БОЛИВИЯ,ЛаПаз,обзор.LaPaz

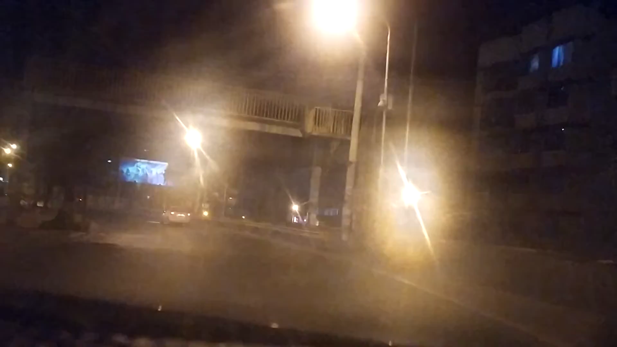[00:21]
Это тоже столица, можно так сказать. И они отделены друг от друга заборами. Вот, как-то так. Причем в тот момент, когда мы сегодня смотрели рестлинг, то есть бои без правил, мне мой друг сказал, что работают карманники, надо быть бдительным.
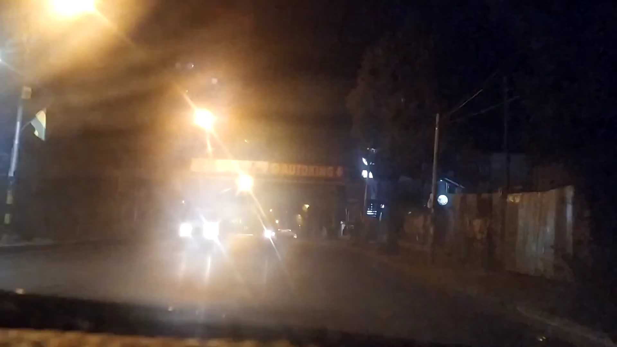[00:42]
Вот, даже есть Бургер Кинг, видите? Вот Бургер Кинг есть. Что значит, можно съесть какой-нибудь сэндвич.